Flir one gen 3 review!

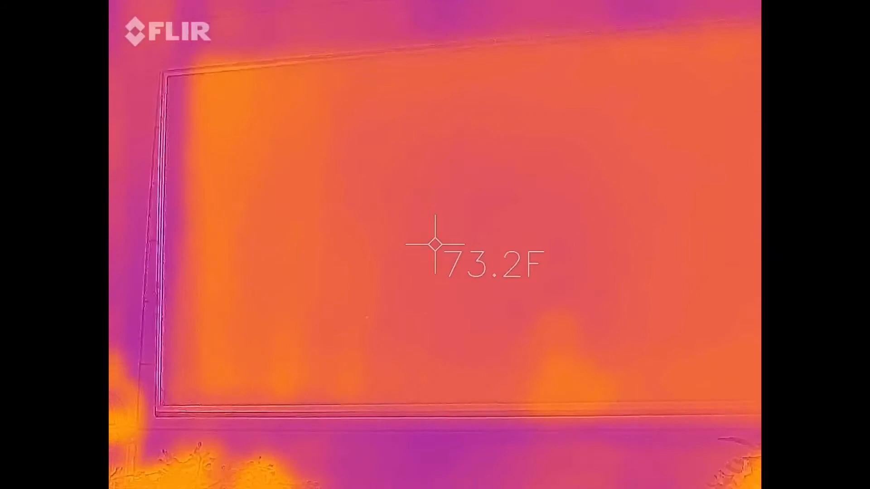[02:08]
On screen: spot 73.2°F
There's a lamp. And I'll show you a couple electrical receptors,
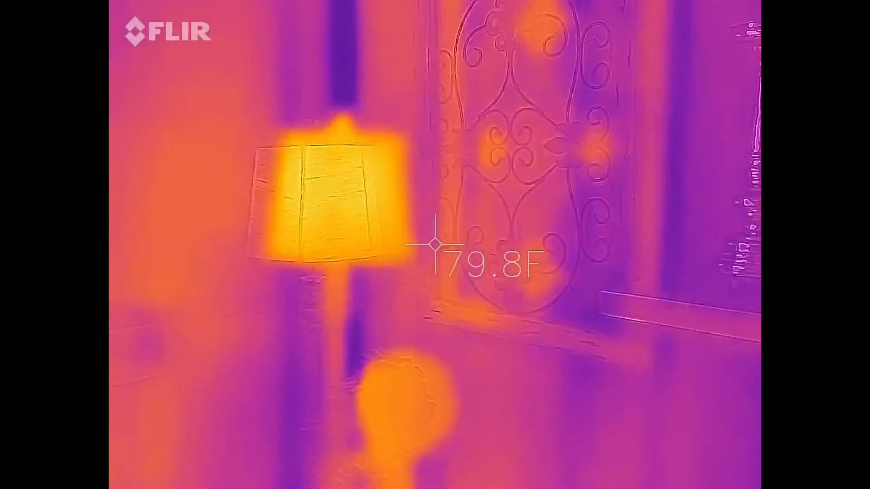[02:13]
On screen: spot 79.8°F
or wall plug here, a couple wall light switches.
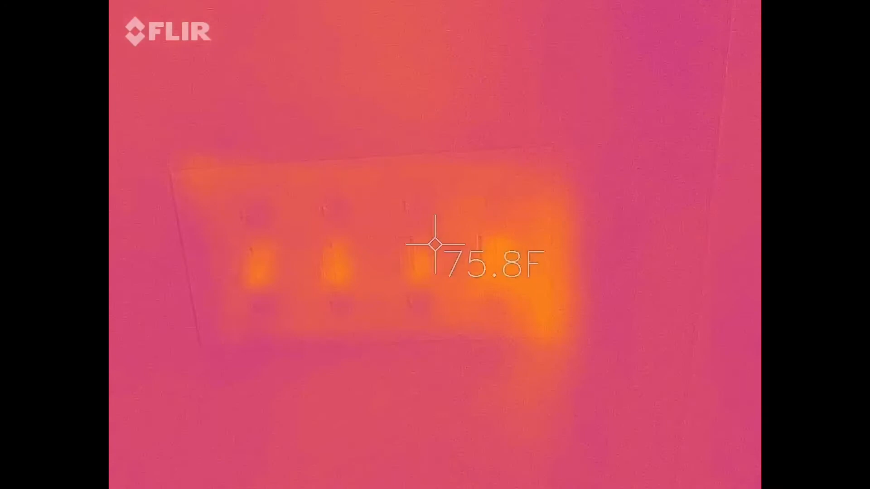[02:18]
On screen: spot 75.8°F
As you can see, this one back here is the hottest of them all, and that is because it has a dimmer on it.
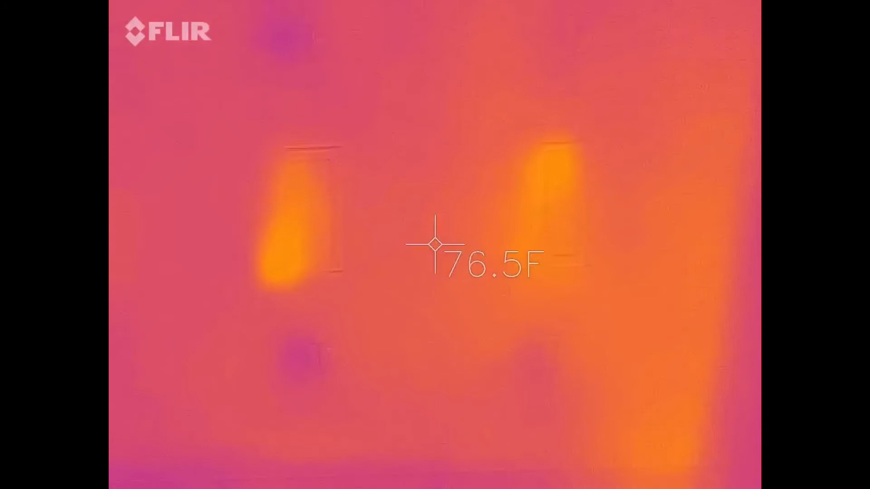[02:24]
On screen: spot 76.5°F
So I thought that was a cool ad note.
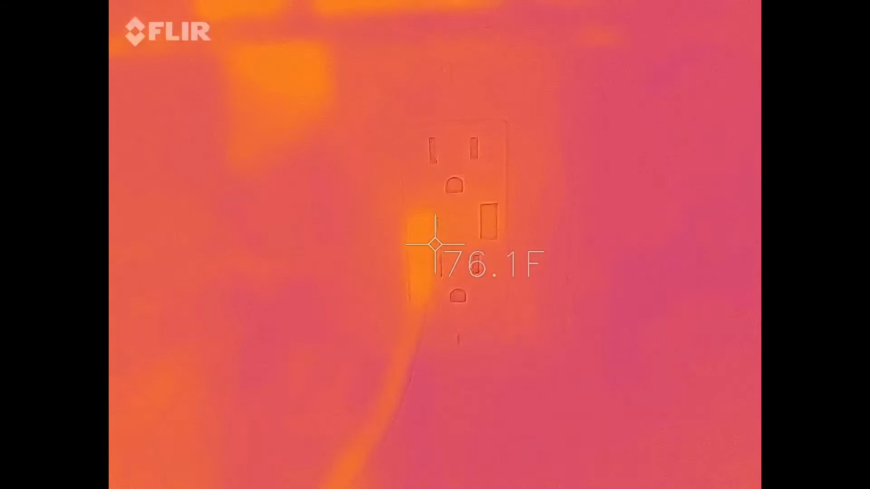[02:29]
On screen: spot 76.1°F
Right here is the electrical receptor with a charger plugged into it. Not very hot at all, so it means it's running here.
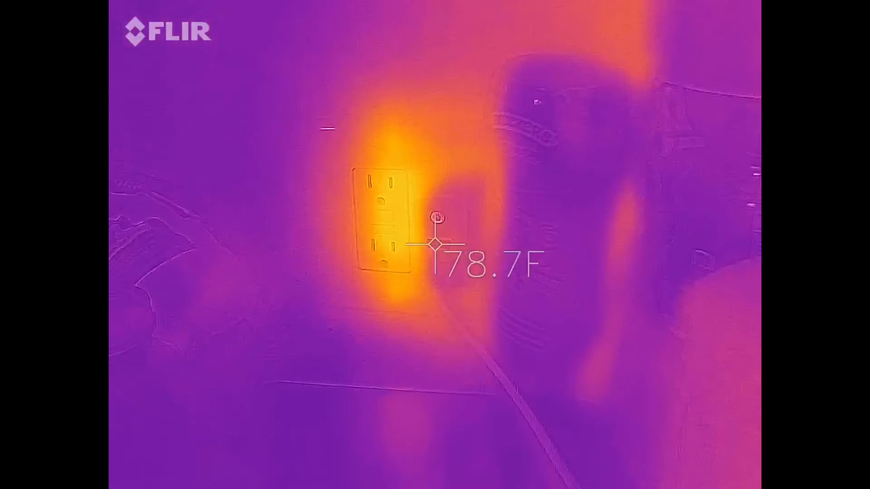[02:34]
As you guys can see, this electrical receptor is slightly more warm, because that outlet thing that comes out of there,
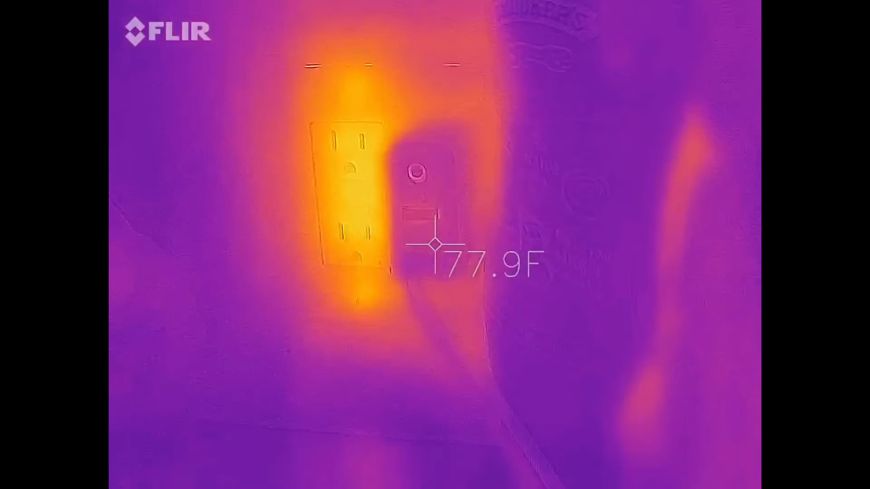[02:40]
On screen: spot 77.9°F
it charges my brother's iPad, and it takes a lot of voltage out of there, so that's why.
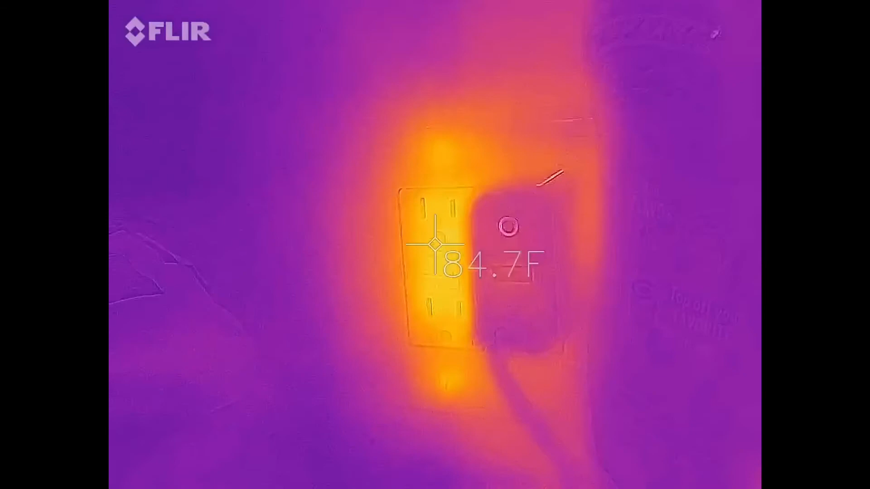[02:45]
On screen: spot 84.7°F
Then over here, there's another plug-in.
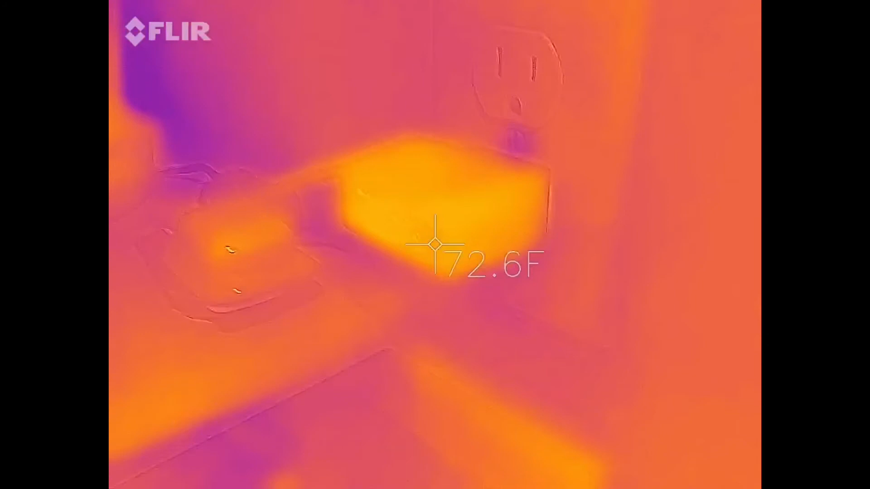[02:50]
On screen: spot 72.6°F
You can see that it's warm, because it plugs it into this, uh, flounder here.
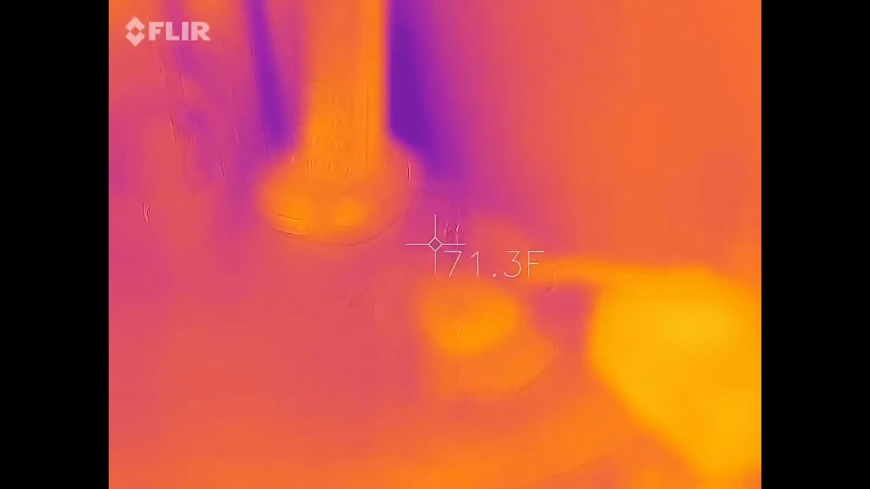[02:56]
So here's what it looks like in the daytime. I'm just going to do a quick paint for the thermal.
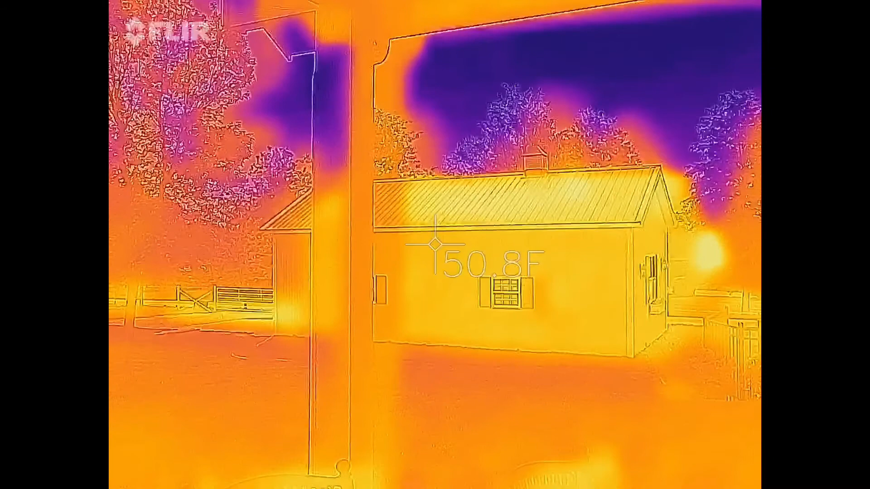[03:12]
Here's my barn. It's really warm. And yeah, I'll show a couple pictures of some goats on there as well, so you see what those look like.